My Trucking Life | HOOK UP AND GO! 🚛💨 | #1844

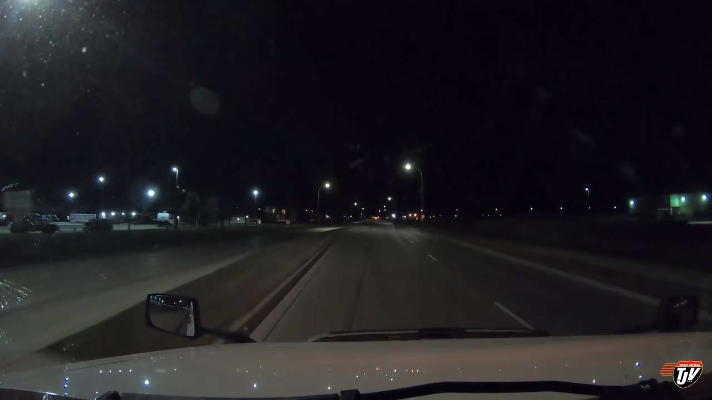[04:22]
to fuel got about a quarter tank left of def about a third of a tank left of fuel South 48th Street calm down Karen so we're here in Grand Forks North Dakota I'm going to fuel up the Flying J and then I'm going to go down to at least Fargo
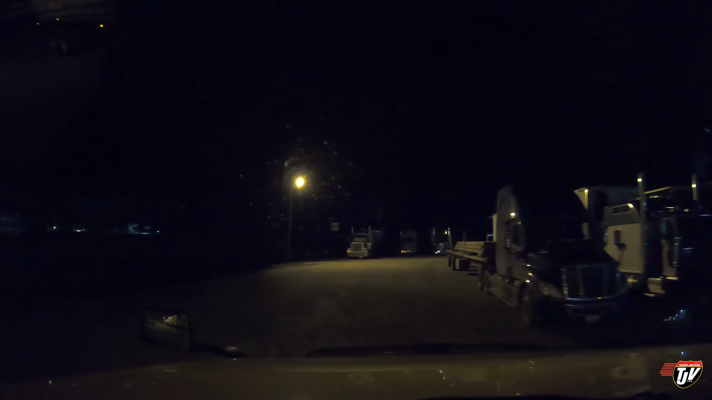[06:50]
I've been a little over 10 years with Mandy jeez she still hasn't smacked me yet so at least she's understanding alright look at this there's a room usually I want to park right where this guy is here down the left holding that boat oh nice Pete nice I would park beside you but you're a reefer no thanks I'm going to back in right beside those two flatbeds right there in front of me
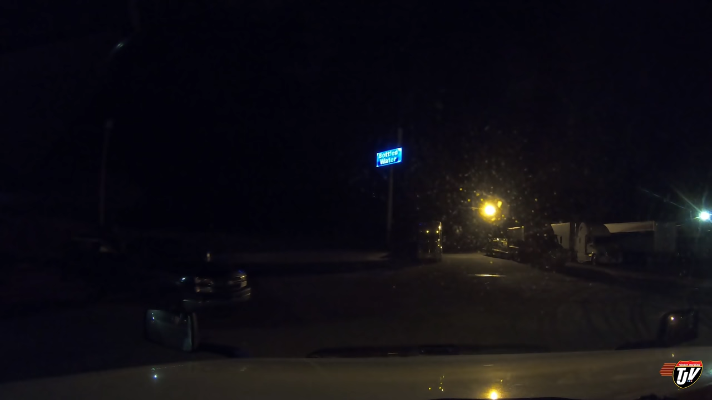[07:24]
yep a little bit of a u-ball here and pulling right in between these guys got a nice light lighting up the back of my truck and my fuel tanks that way so nobody gets any funny ideas at night it's my fuel I paid for it get your own my friend Adam had his fuel stolen north of Houston not too long ago makes me so angry when that happens